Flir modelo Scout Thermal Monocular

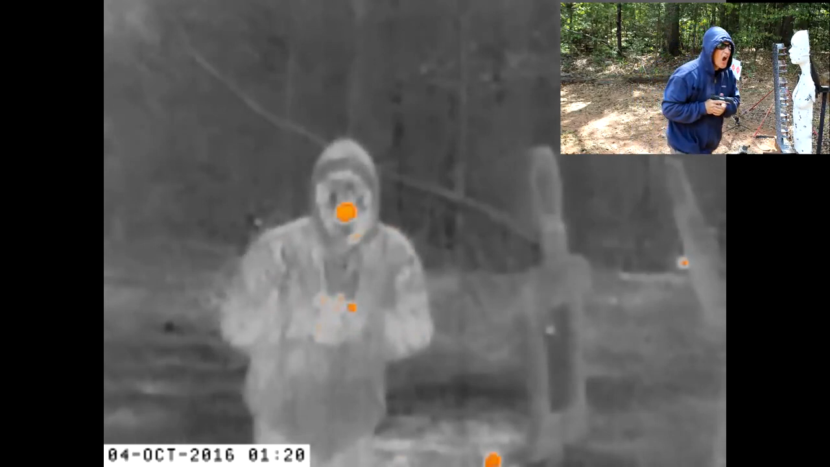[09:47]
Now this is showing about a hundred yards. I'm walking.
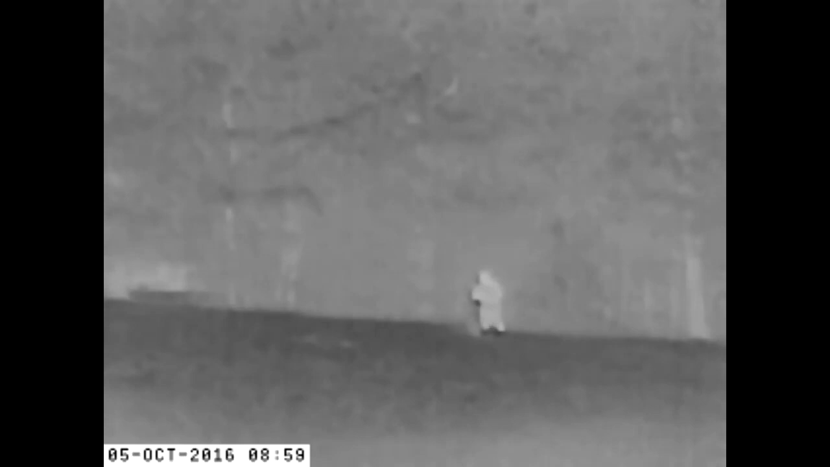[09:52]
It is in the Insta Alert, but there's no color showing up at that place.
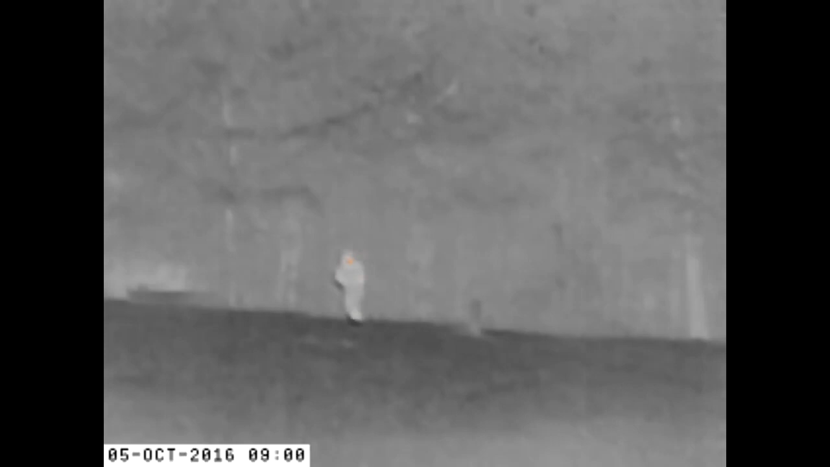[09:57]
But you just pick it up here and there. You can pick up my face now.
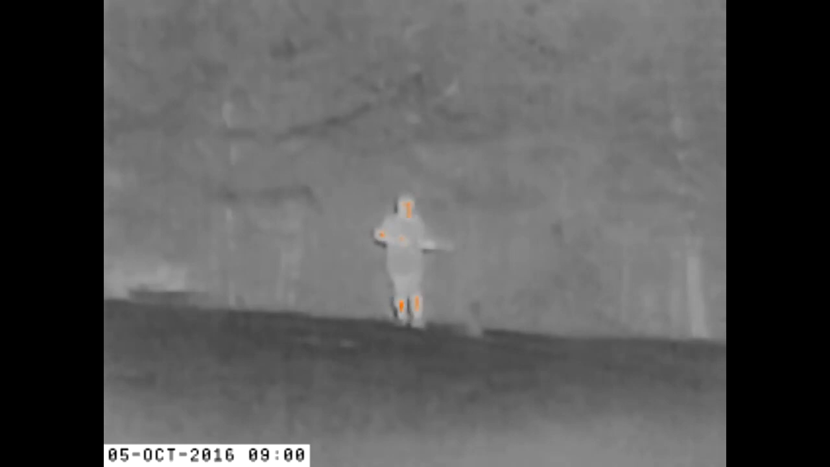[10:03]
As I'm coming toward the camera, definitely there's a lot more going on with the color. And this is the lowest color setting.
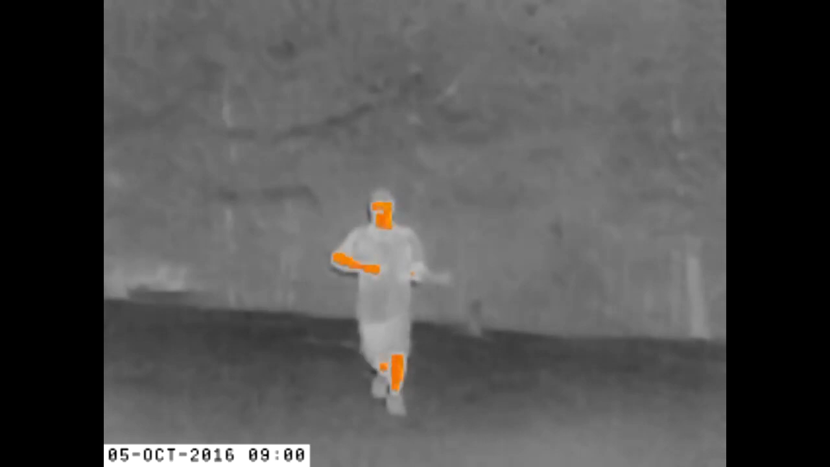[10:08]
So you up it and you get more color.
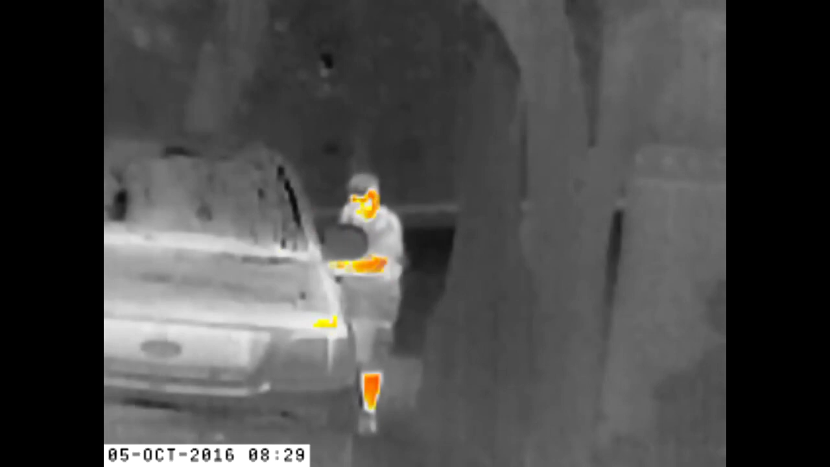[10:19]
This is what you'll see. This is about 20 yards out.
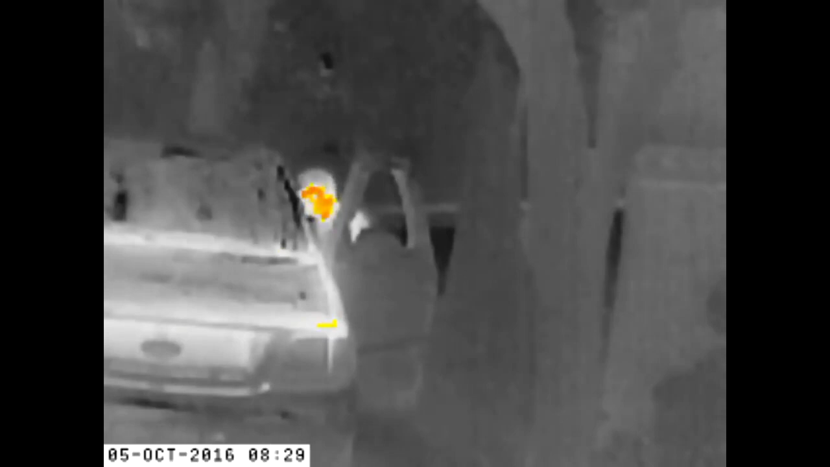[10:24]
So, of course, with the bright color, it's definitely showing up well.
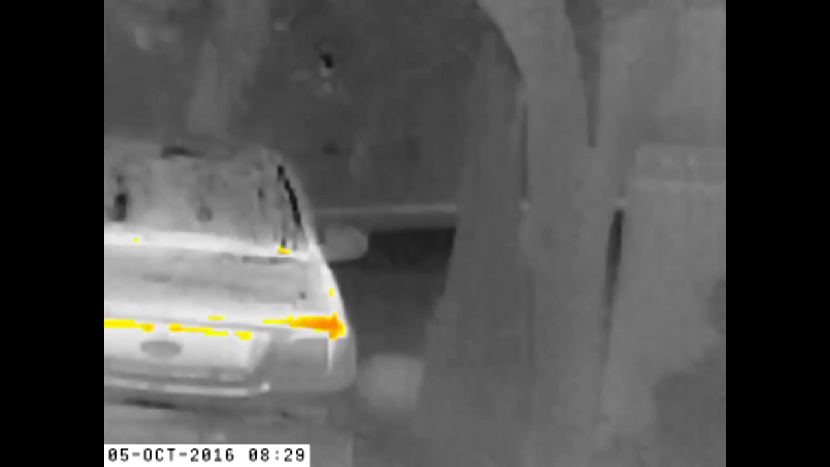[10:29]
Here's a little shooting sequence just to show you how the gun reacts.
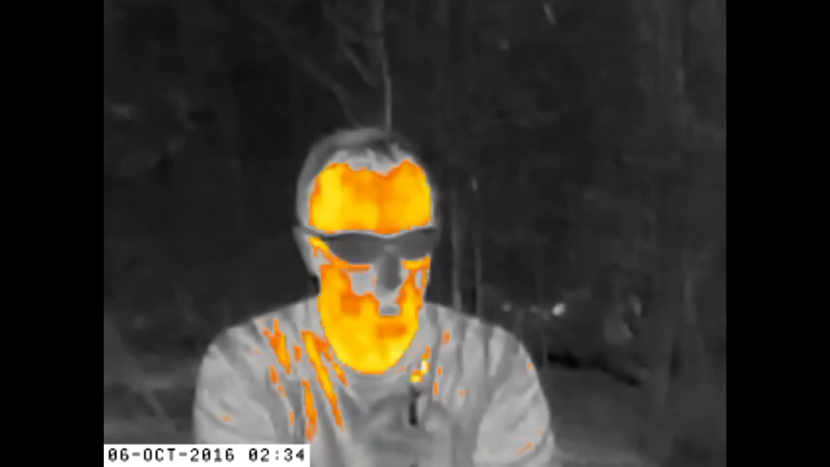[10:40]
It's six inches long by two inches in diameter.